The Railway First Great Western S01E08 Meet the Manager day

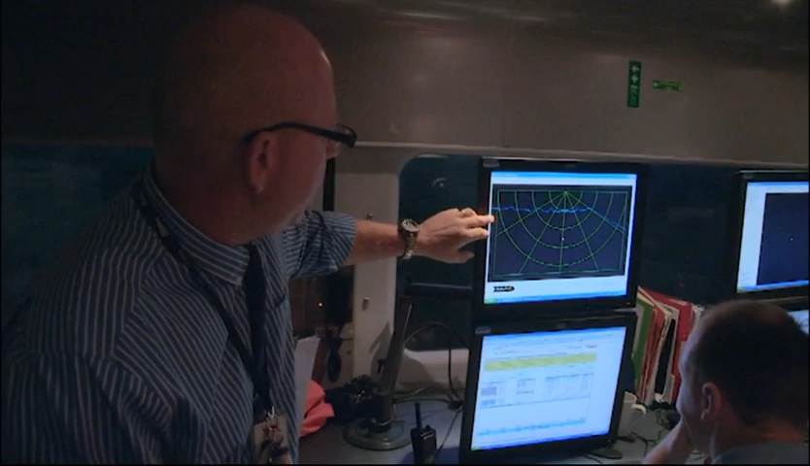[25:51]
It's a laser that's rotating underneath the actual carriage, laterally across the tracks. And these are the two rails that we are sat on. These are the ballast shoulders, and the ballast is the sort of foundations that the track is sat on.
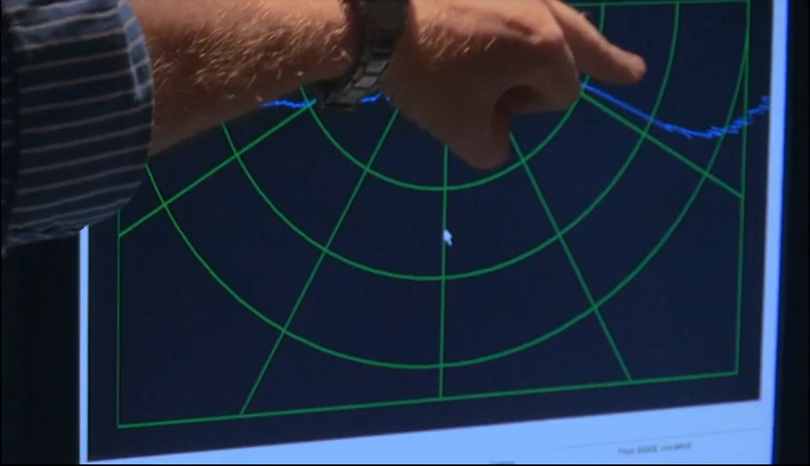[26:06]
And this over here is the vegetation, etc., in what's known as the cess.
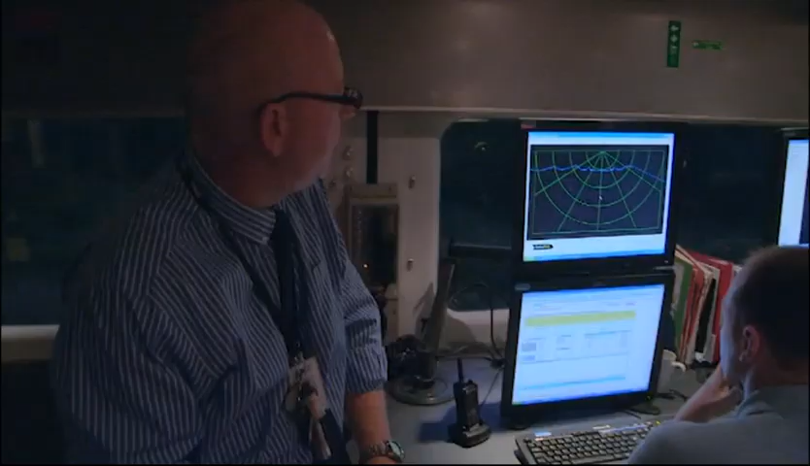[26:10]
That's on the actual left-hand side over there.